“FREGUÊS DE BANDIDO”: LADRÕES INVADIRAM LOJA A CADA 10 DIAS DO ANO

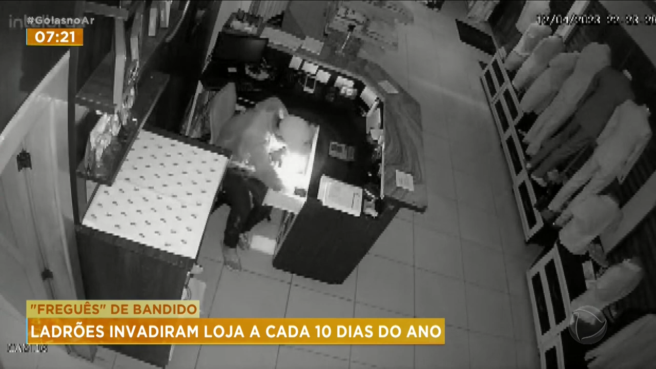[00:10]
É que os criminosos invadem em furto o estabelecimento dela a cada 10 dias deste ano. Só na semana passada foram duas vezes. Quem sofre com isso pede reforço na segurança, né, pra região, porque nem com a presença da polícia ali perto, os criminosos estão dando sossego. A coisa por lá tá feia.
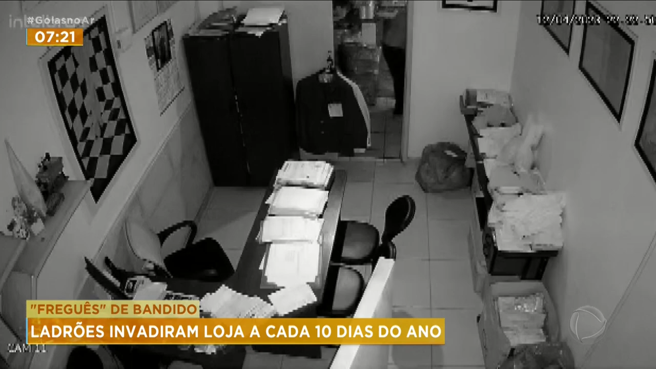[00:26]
Uma loja conceito para o público masculino nessa situação.
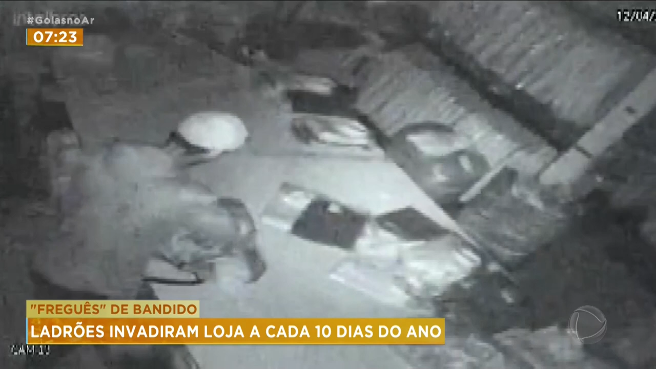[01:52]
É, ele veio, escolheu o que quis, com a ajuda de um isqueiro, juntou tudo na sacola e foi. A polícia já sabe quem é. Sabe, a polícia já sabe.
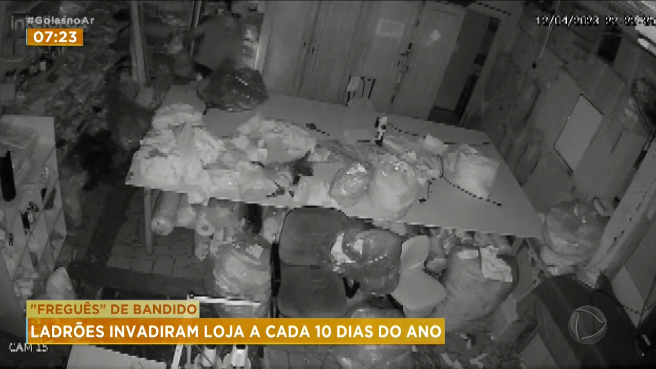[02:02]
A polícia tá no vácuo e esse bandido, da próxima vez, pode até vir, mas vai ter que pagar peça por peça. Exatamente. Porque senão... Por centavo por centavo. Porque o prejuízo já tá grande. Tá enorme, não dá pra aguentar mais não. Complicada a situação, mas do jeito que tá, não dá pra ficar. Gente, o bandido usa um isqueiro. Vocês perceberam isso?